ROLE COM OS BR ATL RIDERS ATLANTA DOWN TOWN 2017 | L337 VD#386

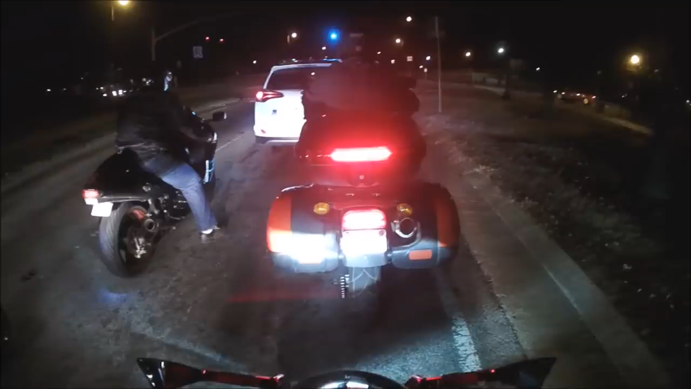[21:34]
A bateria tá caindo, eu vou emendar os vídeos, beleza, galera? É, já vai dizer que caiu, vai cair a bateria agora. Mas vamos filmando.